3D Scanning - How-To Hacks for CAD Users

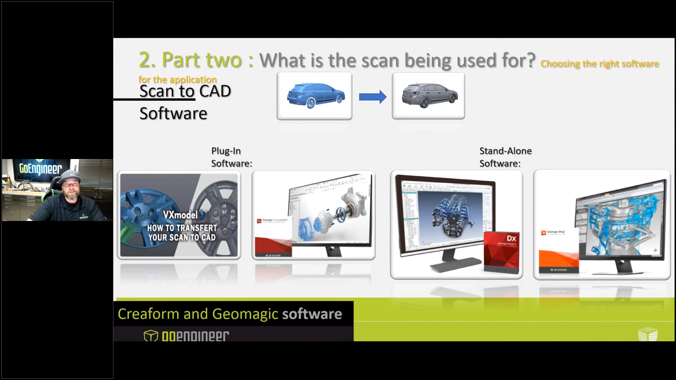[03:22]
model with the history behind it with all those features so you you get an editable solid model it's actually pretty cool when you see a model that is done this way from a 3d scan in geomagic design x if inspection is your goal you have a couple of options you can scan the